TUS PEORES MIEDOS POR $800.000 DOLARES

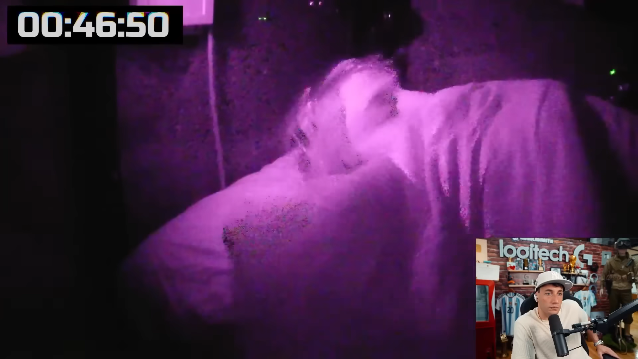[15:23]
Primera noche durmiendo en el ataúd. La desventaja es que hace muy difícil llevar la cuenta del tiempo que lleva enterrado. Sobre todo cuando ni siquiera ha podido dormir por más de 30 minutos seguidos. No tengo idea de qué hora es o cuánto pasó.